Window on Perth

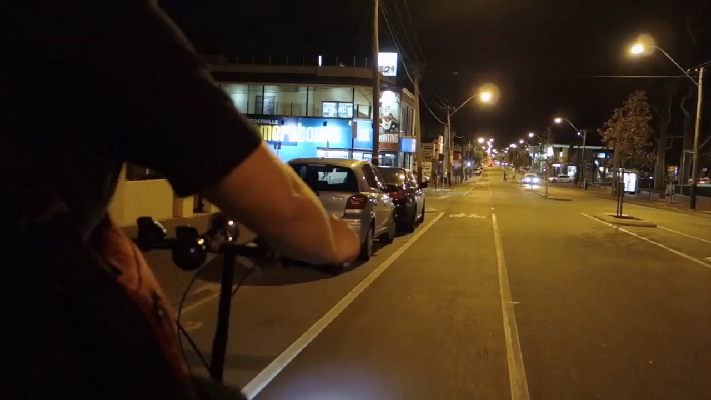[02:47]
Malaysian starters at rear and a quick pedal down the hill to the very trendy Kitsch.